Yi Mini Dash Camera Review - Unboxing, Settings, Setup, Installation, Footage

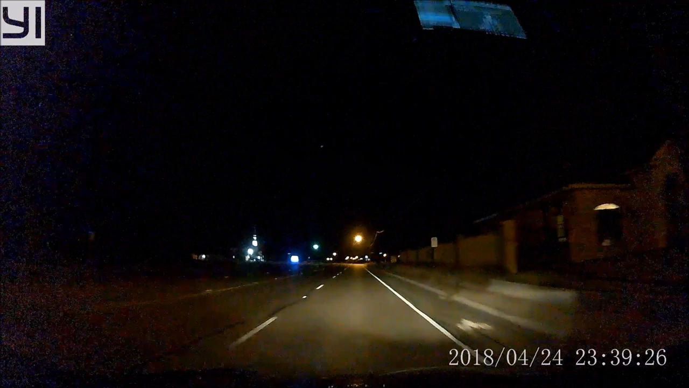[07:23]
that don't have light posts and mostly dark the video clip is decent but when you start driving on streets that don't have light posts and mostly dark you will notice some grainy artifacts mostly on the edges or in the dark areas of the footage it's even easier when you get carpet financing from the home depot with up to 24 months financing on a special thrower installed carpet with your home depot and sweet credit card so make a dramatic change i'd be paying for it a little less dramatic only in the home depot more saving more than we can it's creditable for my purchase